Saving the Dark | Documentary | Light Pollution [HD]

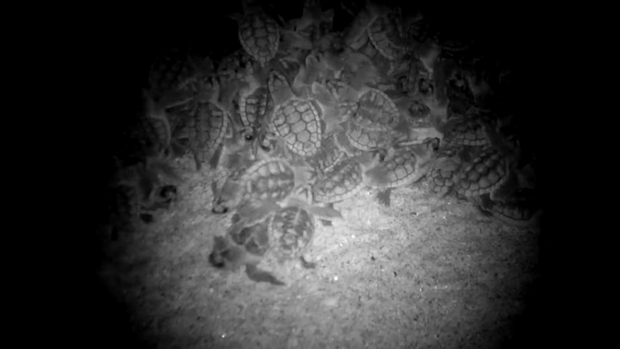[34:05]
Obviously, if towards the land is the brighter horizon because of artificial light, it attracts them. And that's what we see.
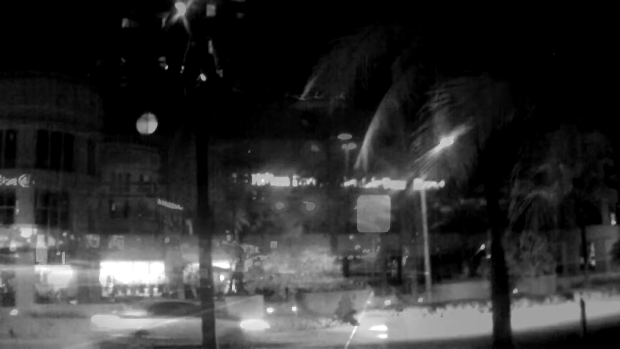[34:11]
In Florida alone, every year, tens of thousands,
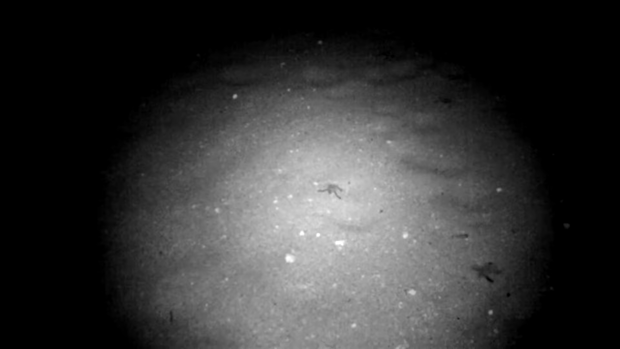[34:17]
maybe even a hundred thousand or more hatchlings are disoriented and go towards the land rather than towards the sea.
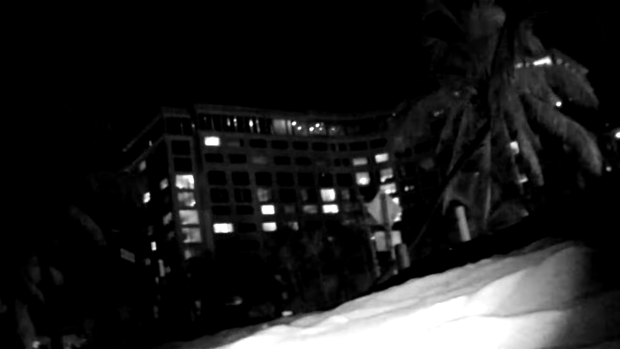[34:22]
And that's that. Here's an animal that's been around for more than a hundred million years and has survived through ice ages,